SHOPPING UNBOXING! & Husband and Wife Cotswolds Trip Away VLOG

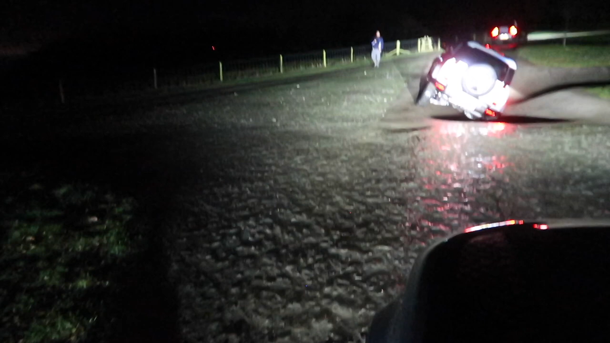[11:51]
is what i'm talking about look how steep this is going to get